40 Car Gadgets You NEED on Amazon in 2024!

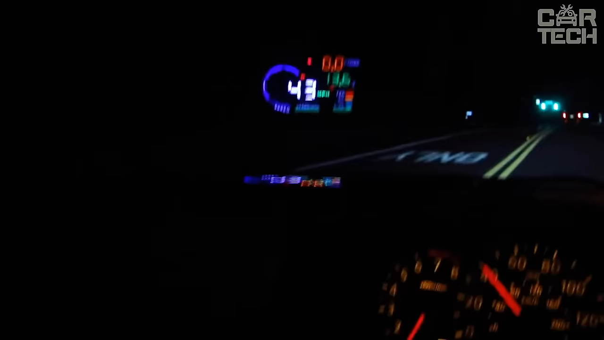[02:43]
It is achieved thanks to the light sensor. Most of the readings from the dashboard are duplicated on the windshield. The projection display can inform, with sound signals and a burning icon,
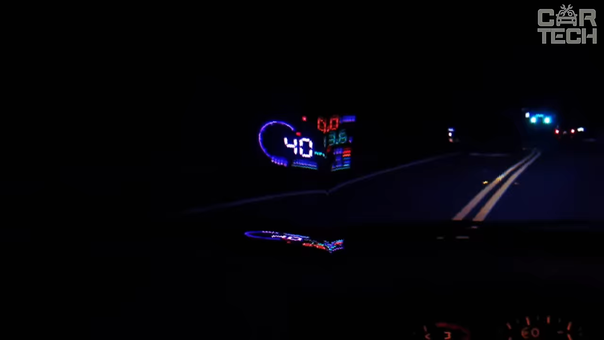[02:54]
the driver about excessive speed, excessive revolutions, as well as about excessive coolant temperature.
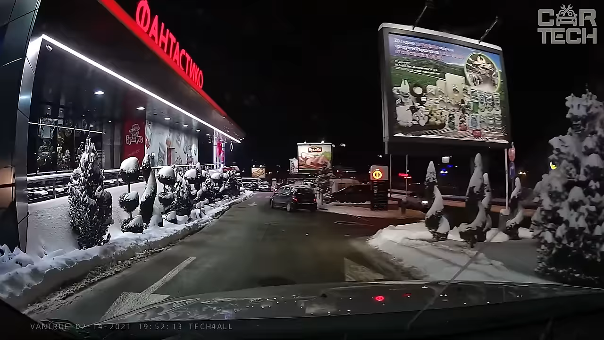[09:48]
Very high-quality recording and many features such as time and date stamp, GPS tracking, shock sensor, motion sensor, etc.